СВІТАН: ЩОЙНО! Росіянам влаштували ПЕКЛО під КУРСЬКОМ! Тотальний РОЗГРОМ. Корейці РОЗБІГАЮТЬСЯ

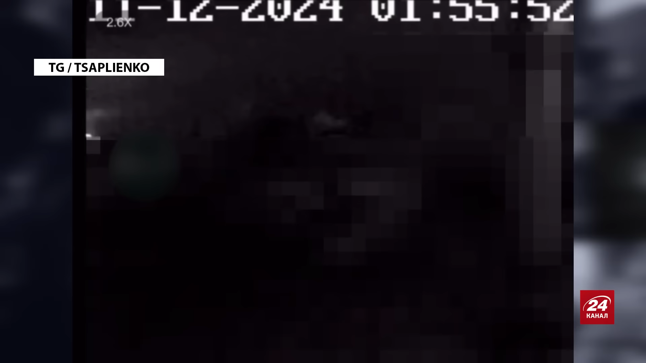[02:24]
что реально есть прилет и удар. Ну там как минимум одна емкость с топливом сейчас горит,